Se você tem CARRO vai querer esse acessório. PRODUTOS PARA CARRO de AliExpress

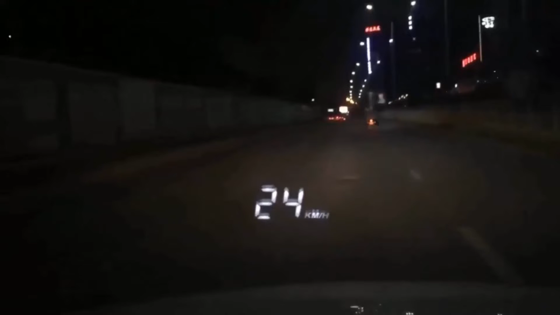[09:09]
Небольшое устройство, которое легко подключается по ОБД и выводит на стекло скорость,